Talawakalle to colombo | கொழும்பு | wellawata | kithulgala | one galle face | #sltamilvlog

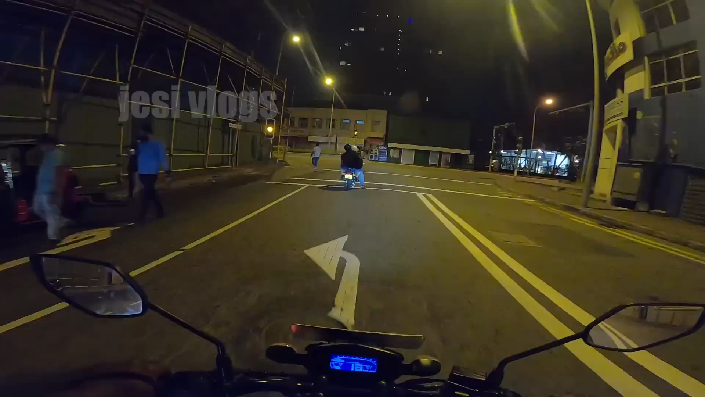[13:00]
நாங்கள் இடது பக்கம் திரும்பி கொள்ளுப்பிட்டிய ரோட்டுக்கு போகிறோம். ஐயோ இங்கே பாருங்கள், இடது பக்கத்தால் எல்லாம் கார கொண்டு ரெடி
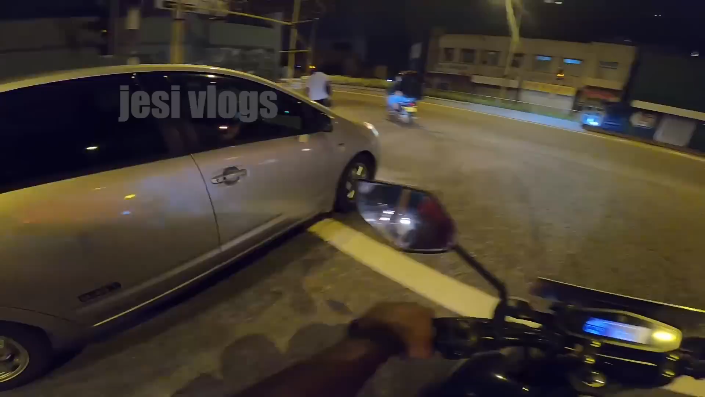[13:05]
எல்லாம் பாருங்கள்.
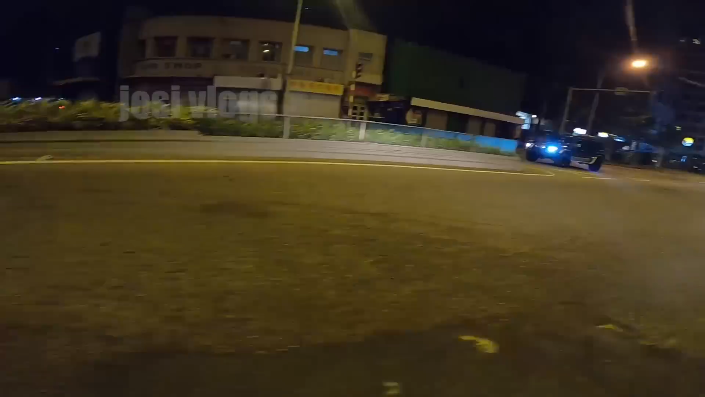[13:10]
ஒரு ஜீப்பை பாருங்கள் ஆத்தில் போகுது, ஃபேடோ வாவ்.
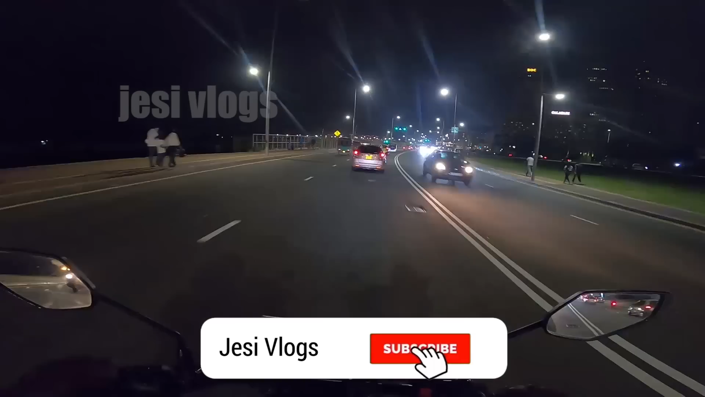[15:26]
நாளை பகல் இந்த வியூ பகல் வியூவெல்லாம் நீங்கள் பார்ப்பீங்கள் கட்டாயம்.
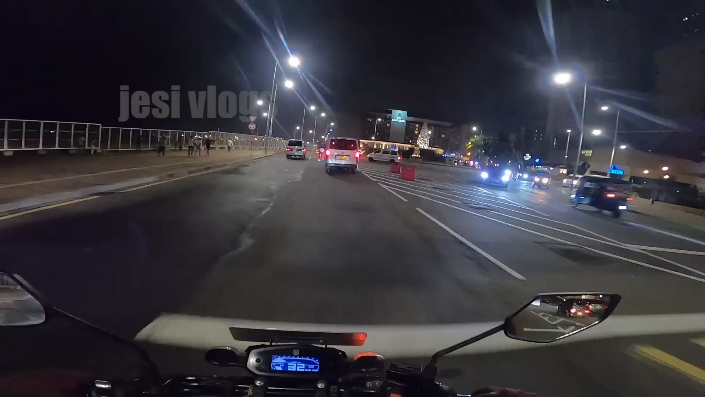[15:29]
இந்த ரவுண்டா போர்டில் வலது பக்கம் திரும்பணும்.
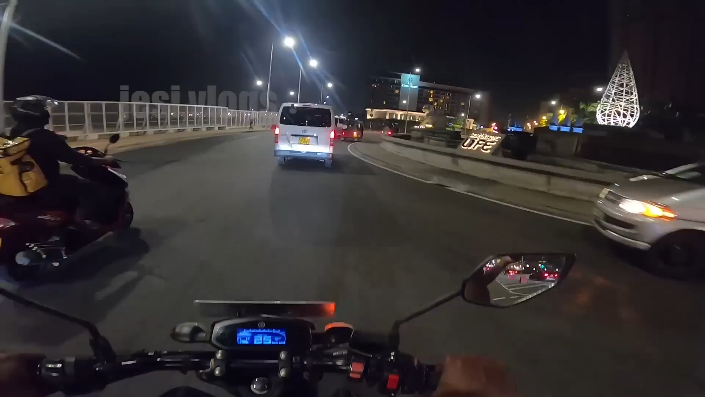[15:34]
அந்த வலது பக்கத்தில் ஏதோ ஒரு பில்டிங் ஒன்று இருக்கணும், நான் அதை மிஸ் பண்ணிட்டேன்னு நினைக்கிறேன். வலதா வலதா
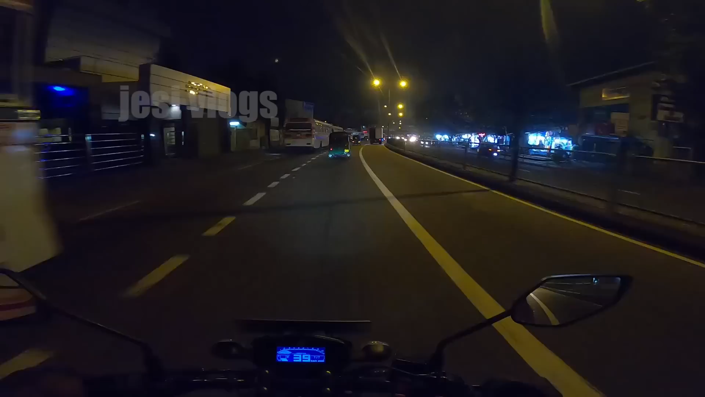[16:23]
ஏய் பெட்டாக்கு வந்துட்டேன் போல இருக்குடா, பெட்டாக்கு வந்துட்டேன் போல.
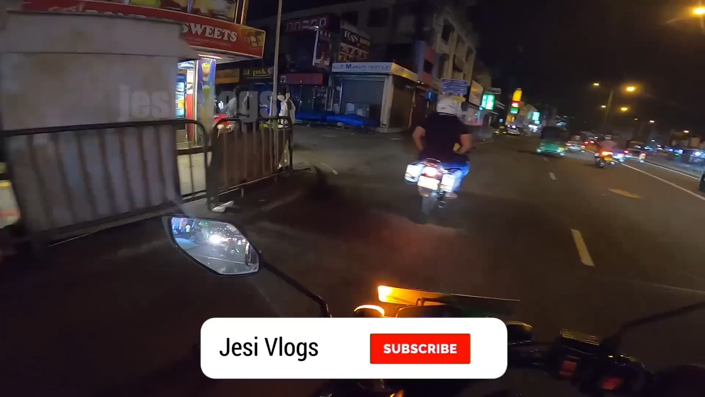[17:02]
பெட்டா பெட்டா பெட்டா எல்லாம் க்ளோஸில் இருக்கேடா டேய் பெட்டா.
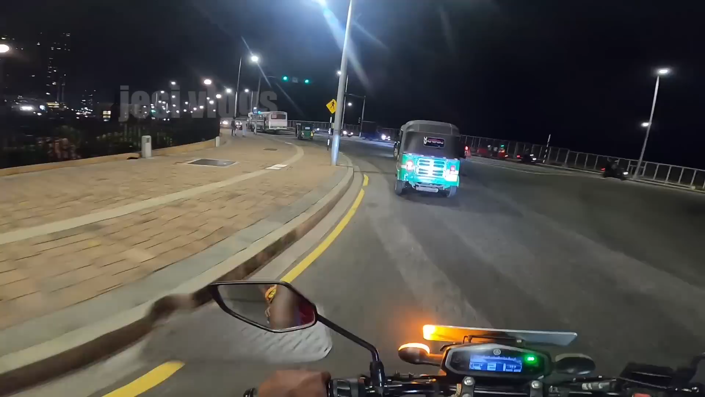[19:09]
இடது பக்கம் திரும்பிட்டு இப்போ கோல்டன் பேஸ் அடிக்க வந்துட்டோம். அரச மாளிகையா வெள்ள மாளிகையான்னு தெரியல.
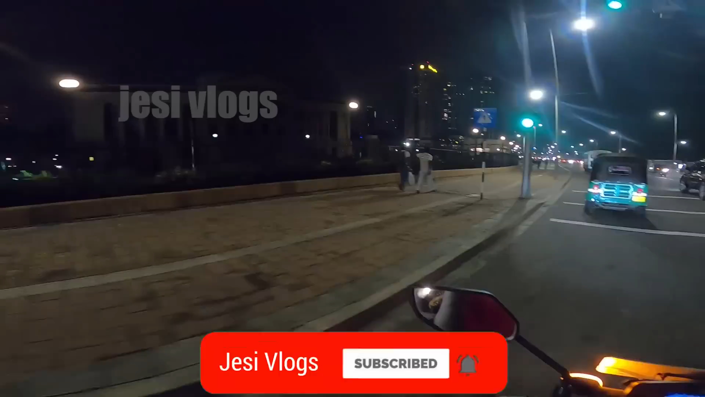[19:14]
இந்த இடது பக்கத்தில் இருக்கிறது இது. இடது பக்கத்தில் பாருங்கள் சங்கரில்லா ஹோட்டல் தான் இருக்குது.